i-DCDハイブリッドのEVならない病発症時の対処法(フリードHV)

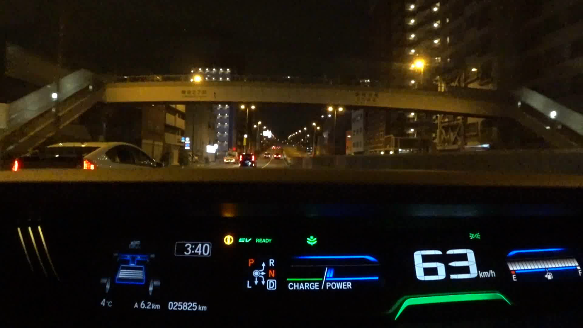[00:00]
今5速EV走行をしています。この先上り坂ですのでアクセル強めに踏んでエンジンをかけます。今はモーターが5速、エンジンが6速で走っています。今強めに踏んでエンジンプラスモーターですね。IDCDはエンジンかかっている時はできるだけアクセルを離さない方がいいですね。
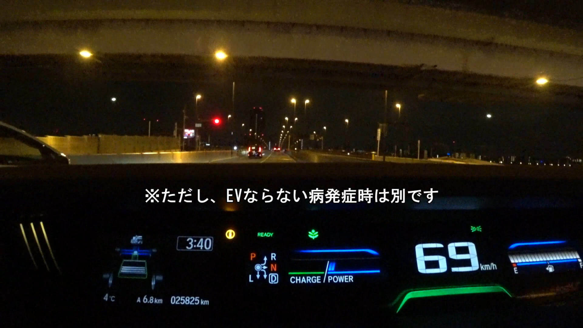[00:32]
エンジンの力を直接さえに行かすということがアクセルを離すとできなくなる。充電もエンジンの力を充電に行かせなくなる。
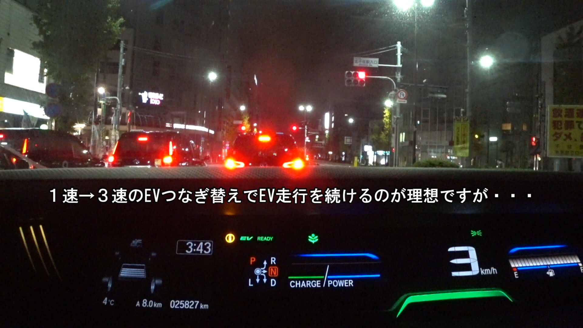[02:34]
はい、まだね、バッテリー残量が依然高い状況なので、はい、最初出たしはね、EV速報だけどエンジンかかったら、はい、アクセルは結構強めに踏んで、特にこの変速してすぐですね。アクセル強めに踏むとエンジンプラスモーターになりやすいですので、そういう走り方をしています。はい、で、直ちにEV速報に切り替えます。こういう風にですね、バッテリー残量が多い時っていうのは、ちょっと気をつける必要があると。